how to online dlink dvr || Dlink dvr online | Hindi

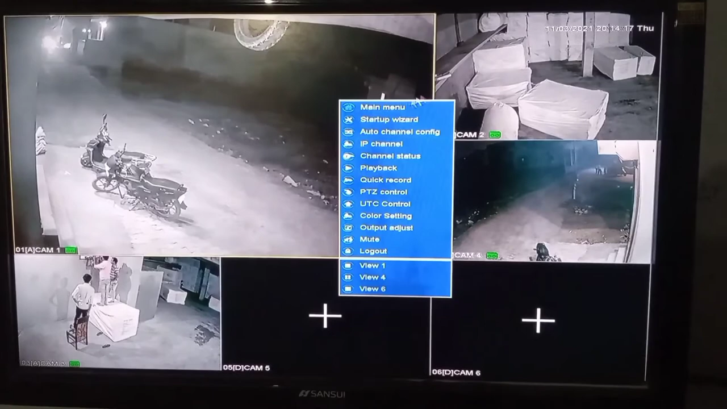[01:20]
तो यह और करने के बाद अब जाए अपने डीवियार की स्क्रीन पर राइट क्लिक करके मेनू में जाएं और नेटवर्क पर जाएं यहां पर आईपी आड्रस पर क्लिक करें
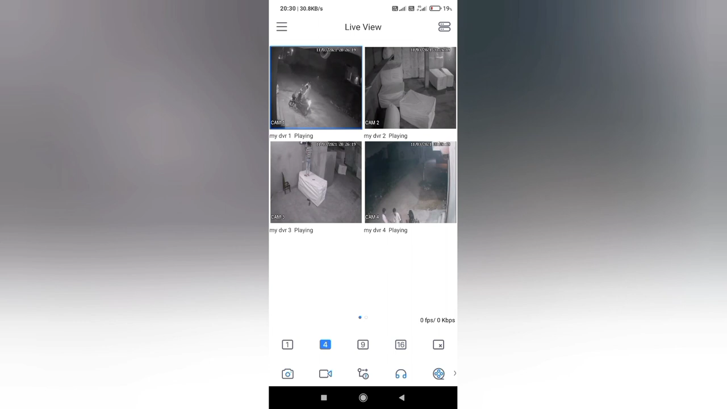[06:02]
जैसे ही आपको लाइब व्यूपर आएगे आपके कैमरे चल दाएगे यह देखिए आपके चारो कैमरे चल चुके हैं